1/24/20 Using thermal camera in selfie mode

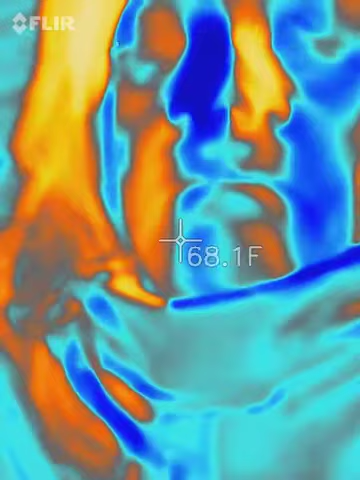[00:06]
On screen: spot 68.1°F
so this is me and I'm using selfie
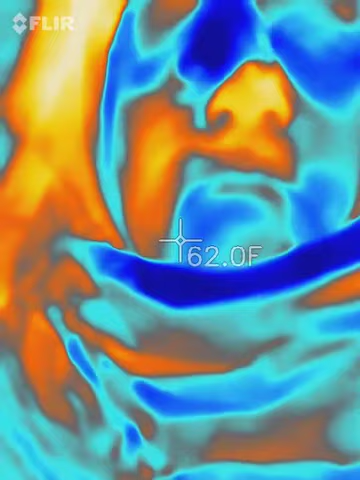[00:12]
On screen: spot 62.0°F
mode to document the frequencies that are hitting me with my thermal camera
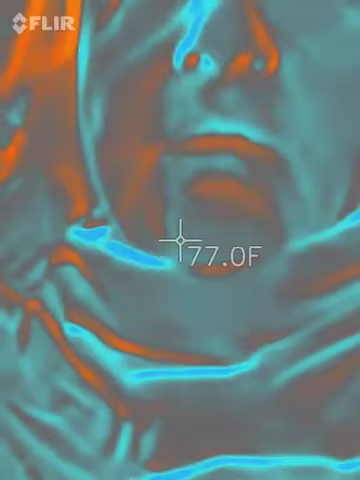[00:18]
On screen: spot 77.0°F
because I can feel the heat coming right at me
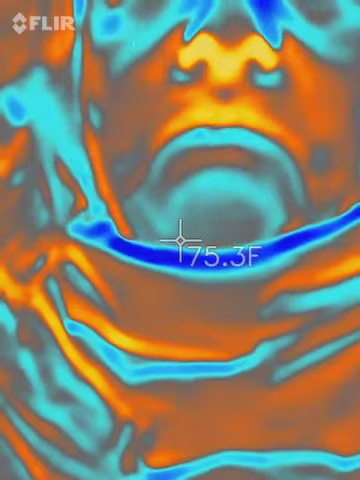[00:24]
On screen: spot 75.3°F
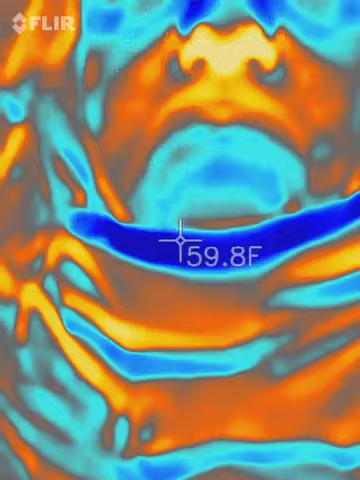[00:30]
On screen: spot 59.8°F
so in the center of the screen is the actual Fahrenheit temperature
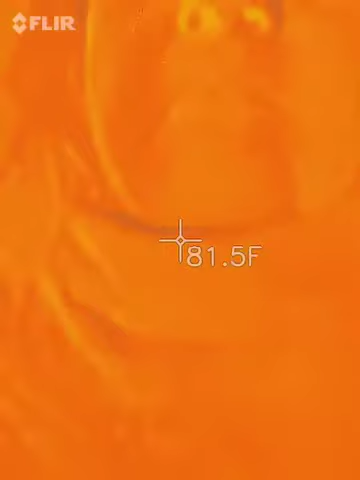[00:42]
On screen: spot 81.5°F
so it jumps if you notice the flash it
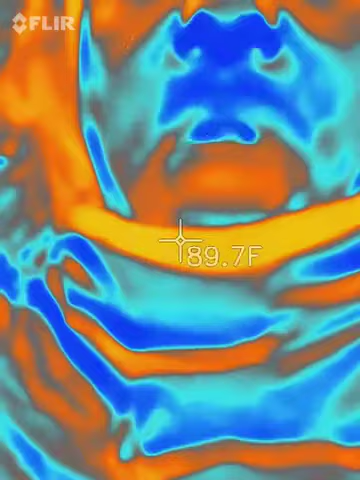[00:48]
On screen: spot 89.7°F
jumps about 30 to 40 degrees Fahrenheit instantly
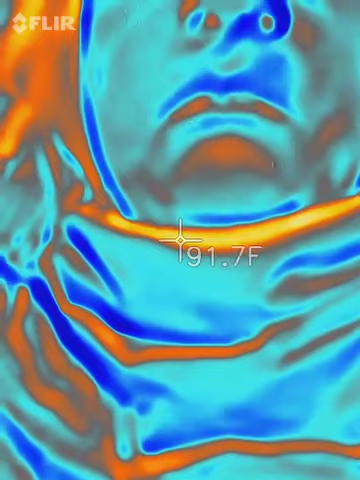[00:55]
On screen: spot 91.7°F
so right now it's like at 92, 93 Fahrenheit
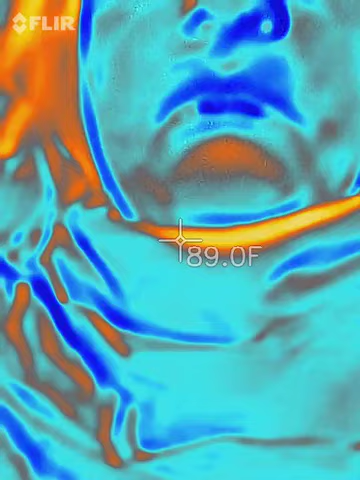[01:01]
On screen: spot 89.0°F
that's degrees as far as what's hitting me directly